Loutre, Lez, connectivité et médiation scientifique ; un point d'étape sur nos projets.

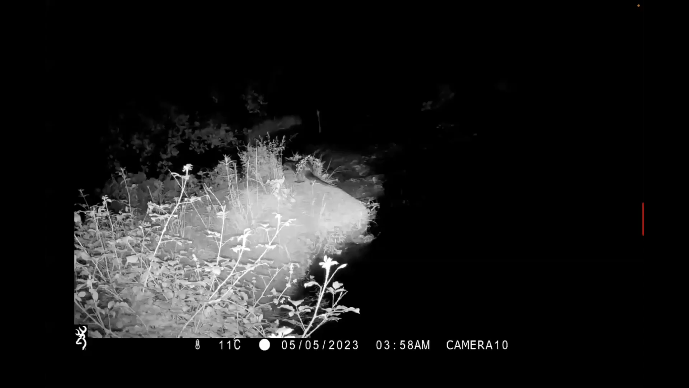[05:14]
Alors, qu'est-ce que ça donne ? En vidéo, quand même ? Bon, là, j'ai besoin du son. Donc là, on a une autre petite marque, qui fait gaffe. Elle est partie.
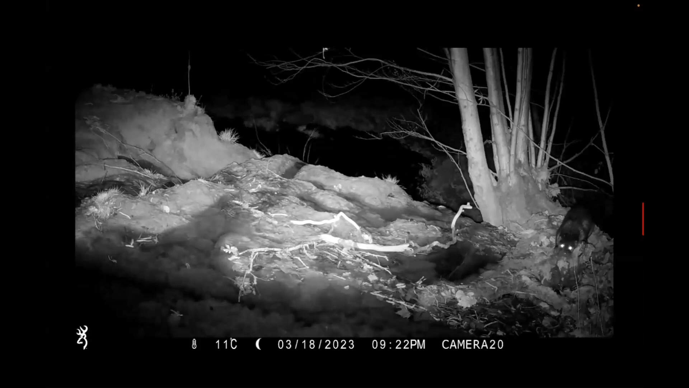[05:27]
Là, on en a une autre, sur la droite, là, vous le voyez. Bon, il n'y a pas que de la loutre, comme je vous le disais. Sur les pièges photos, on a réussi à capter... Alors, en haut à droite, soyez attentifs, attentifs. C'est une fouine qui se balade.
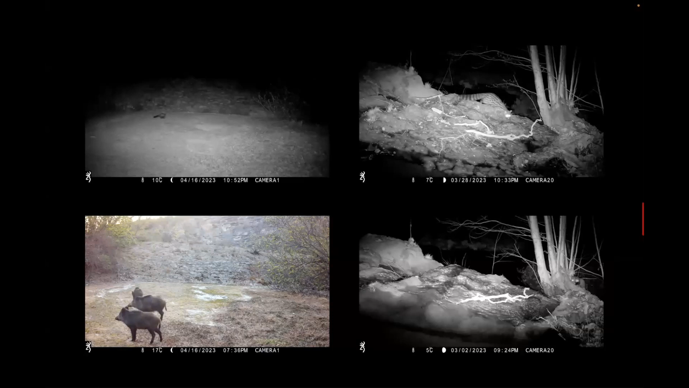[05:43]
Soyez très attentifs. Hop ! C'est un grand truc qui a essayé d'attraper... C'est la fouine, et puis c'est rapide. Ensuite, on a des sangliers, en bas à gauche. Ça fait de la couleur dans le noir, en fonction de l'éclamine, de l'éclamine. Voilà. On a même une fouine en bas à droite, là. Voilà. Puis, c'est-à-dire qu'il n'y a pas, c'est-à-dire qu'il n'y a pas. Et surtout, on a, en haut à droite, la genette, attention, la réussite, la genette.